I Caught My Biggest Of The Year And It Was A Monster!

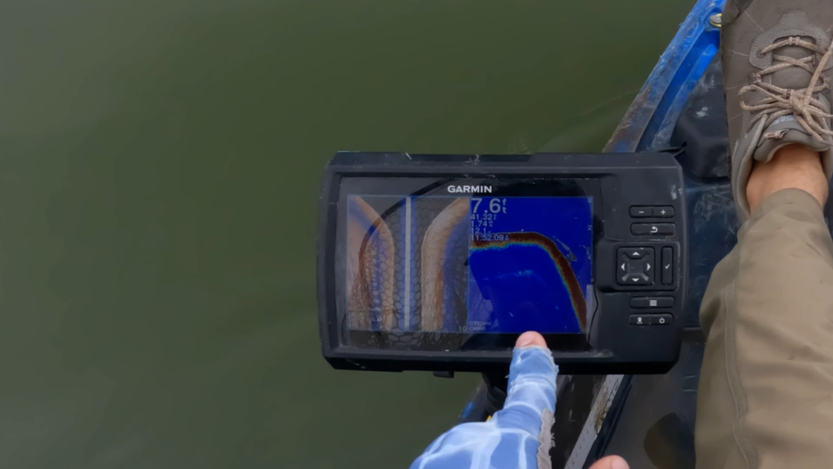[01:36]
See that? Big old drop. And right down there, bunch of fish hanging off the ledge.